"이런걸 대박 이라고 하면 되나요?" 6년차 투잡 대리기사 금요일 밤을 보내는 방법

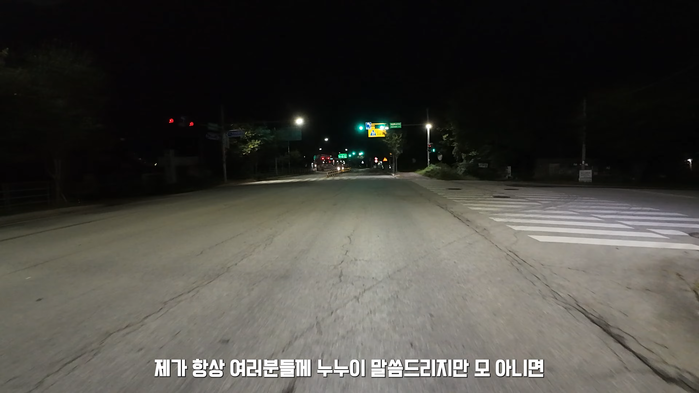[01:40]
모 아니면 도 굉장히 호불호가 많이 갈리는 동네입니다. 군사지역이기 때문에 나오는 콜 잡기가 솔직히 좀 쉽지는 않습니다. 만약에 잡으면 대박이고 못 잡으면 쪽팍인데 과연 제가 오늘 동송을 가서 좋은 콜을 잡고 잘 나올 수 있을지 저도 좀 궁금한데요. 오랜만에 가보도록 하겠습니다. 날씨가 살짝 선선해지고 쌀쌀한 느낌 이렇게 드는데 오늘 또 열심히 해서 좋은 성적으로 뿌듯하게 집에 가고 싶네요. 철원에서 제가 욕심 없습니다.
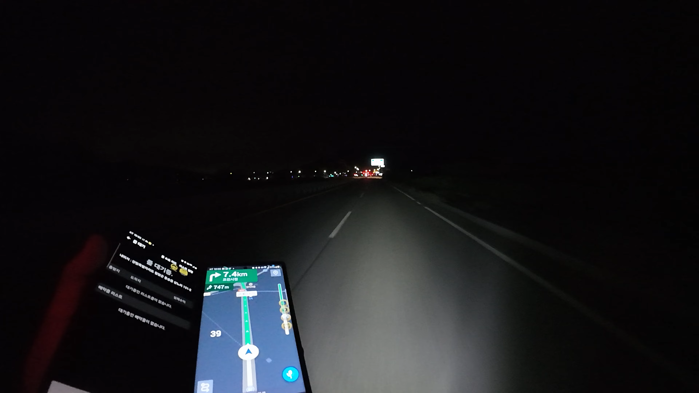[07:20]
여기 출발지까지 다 왔고요. 호천시 영북면 운천리입니다.